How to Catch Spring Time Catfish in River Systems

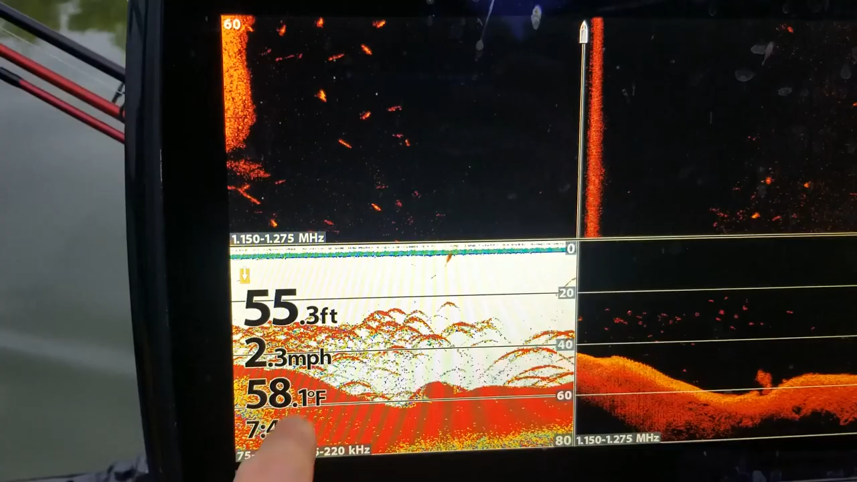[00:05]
On screen: depth 55.3 ft, water 58.1°F, speed 2.3 mph
These are all paddlefish, or a lot of them, but there's a tree down there. And 60 feet of water, you can see it right there.
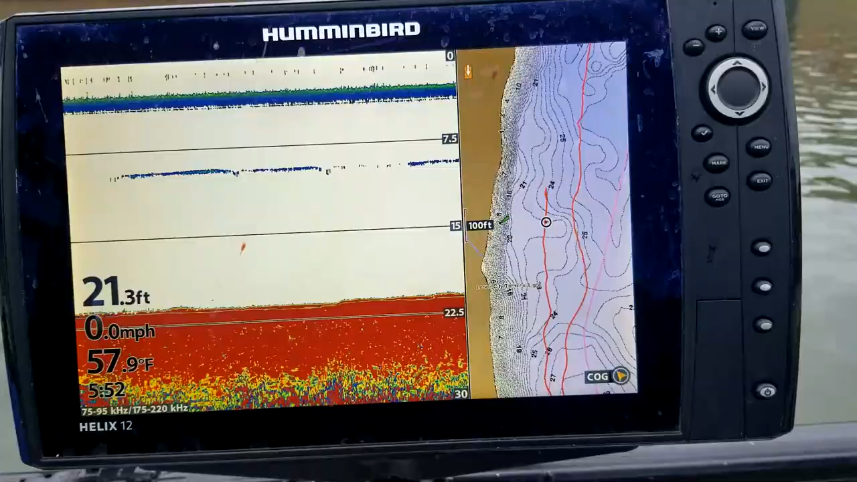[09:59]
On screen: depth 21.3 ft, water 57.9°F, speed 0.0 mph
Okay, so this right here is the topography you're fishing. It's a little bar that comes out like this and then drops off into some deeper water out here and out here. When these fish become active out of these two pools,
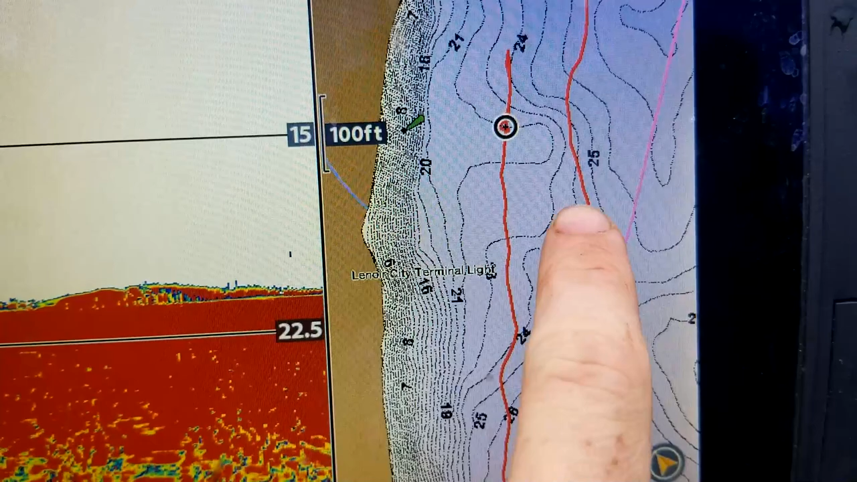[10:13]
they're going to use this thing right here as a way to become active. And I'm positioned right here. I've got baits right there, right there, right there, right there, right there, right there, all the way around it.
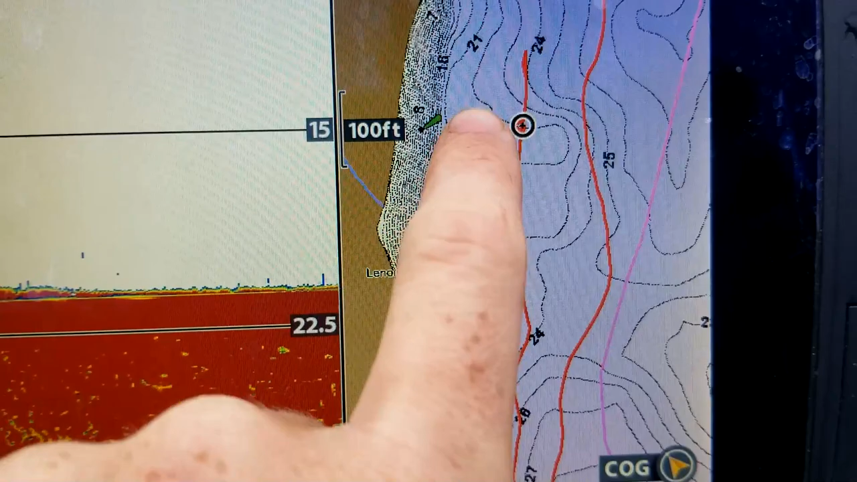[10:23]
We're anchored up, so we're covering the top of this shoal, basically. See if we can pick off any active fish.
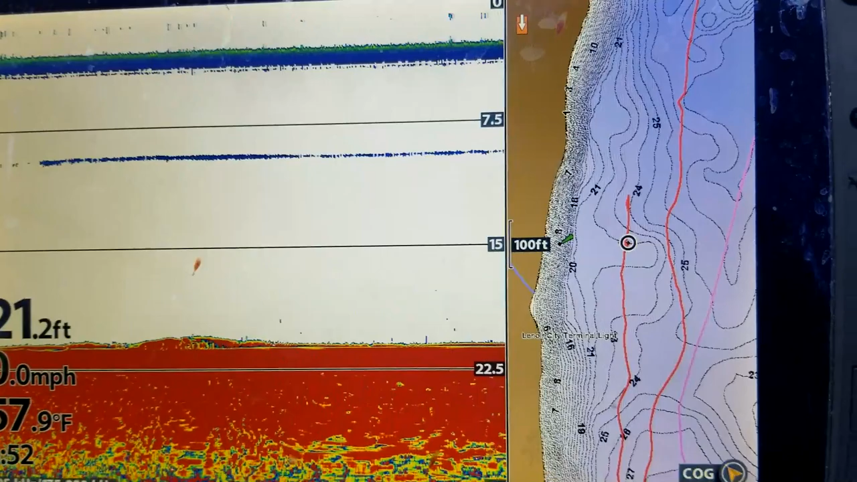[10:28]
If there's not any active fish, we're going to move deeper. But we're going to see if we can get some here.
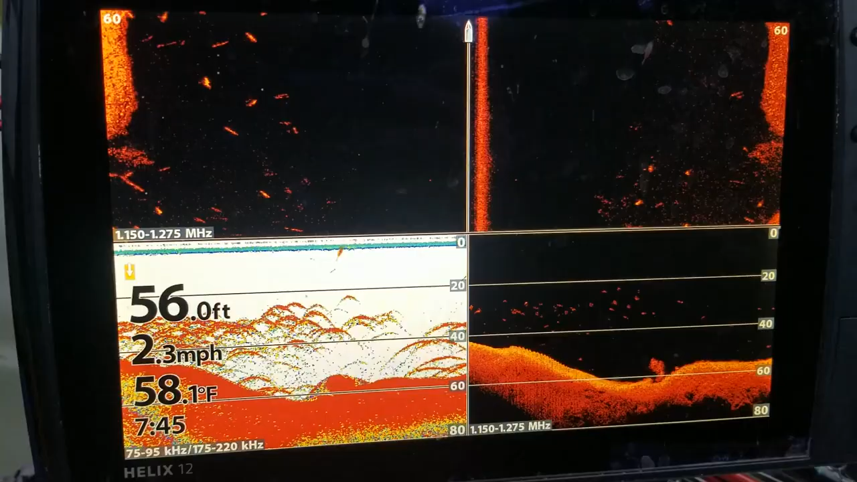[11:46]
On screen: depth 56.0 ft, water 58.1°F, speed 2.3 mph
That's what we're fishing down there, guys.
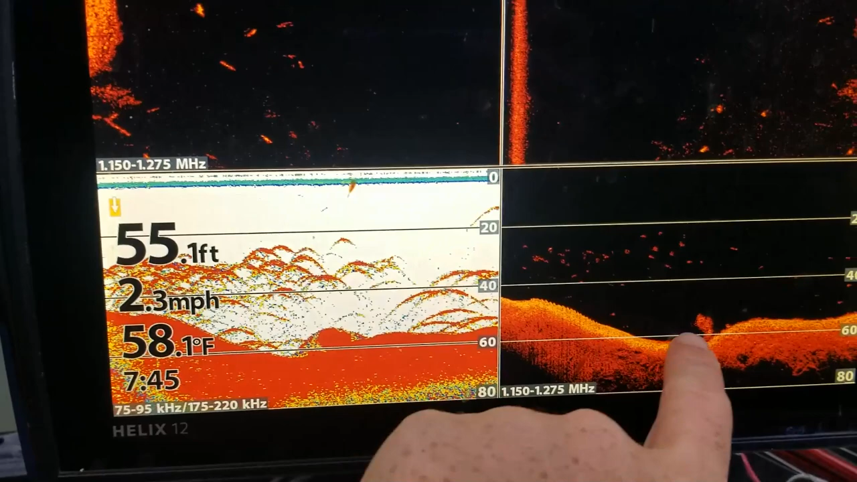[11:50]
On screen: depth 55.1 ft, water 58.1°F, speed 2.3 mph
These are all paddlefish, or a lot of them, but there's a tree down there and 60 feet of water. You can see it right there.